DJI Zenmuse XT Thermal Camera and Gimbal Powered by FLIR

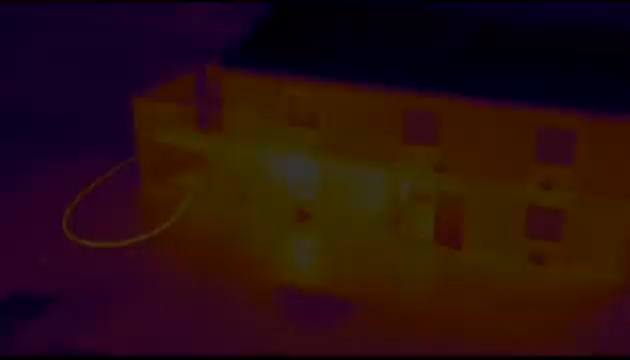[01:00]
Being able to assess where the fire is immediately,
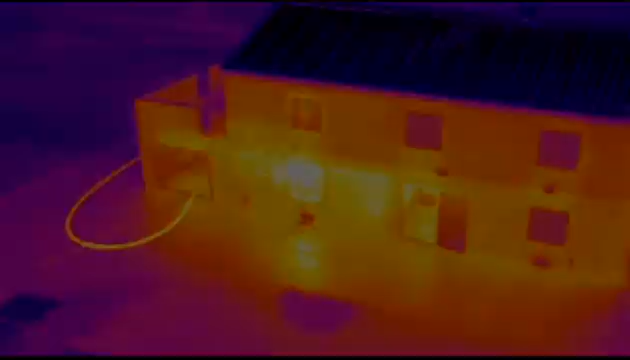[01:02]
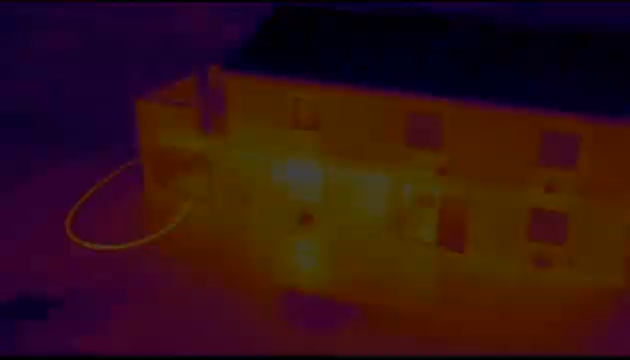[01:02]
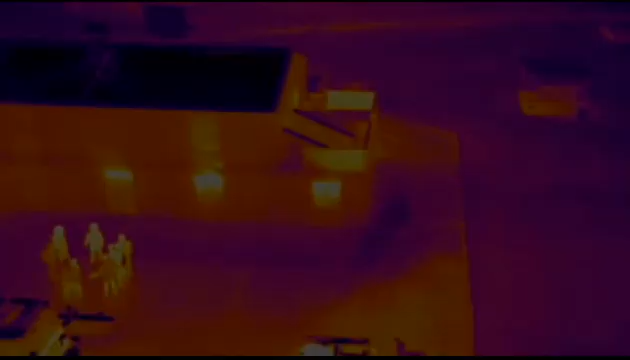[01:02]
we can also see how it's affecting the roof above,